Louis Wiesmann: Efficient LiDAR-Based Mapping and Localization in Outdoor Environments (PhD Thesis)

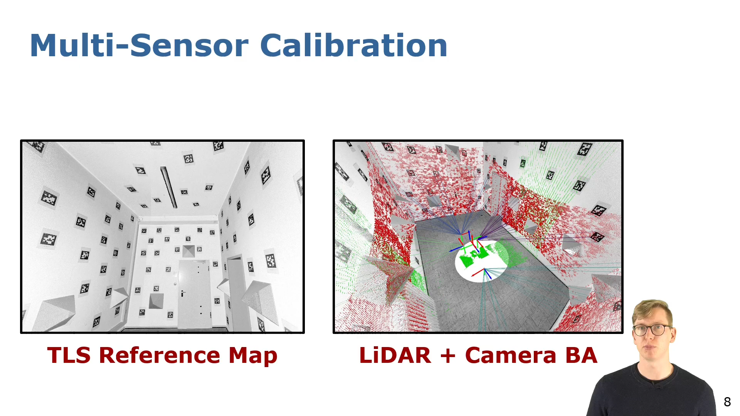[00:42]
For the calibration we propose a band adjustment method that jointly estimates the intrinsic and extrinsic parameters of all cameras and lidar sensors by exploiting the precise reference map.